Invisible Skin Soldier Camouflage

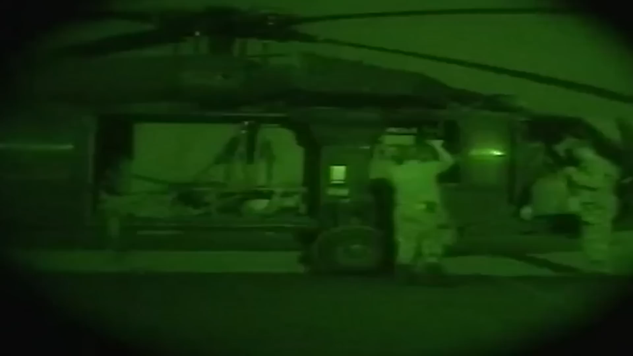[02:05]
Moreover, the widespread availability of night vision technology and other forms of thermal imaging have
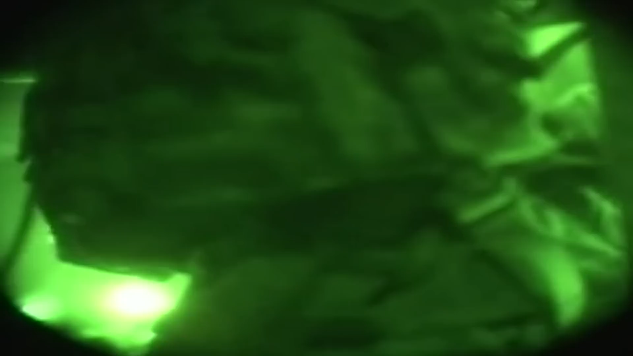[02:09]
allowed insurgents and even terrorist groups to acquire the precious devices, leveling the ground between forces.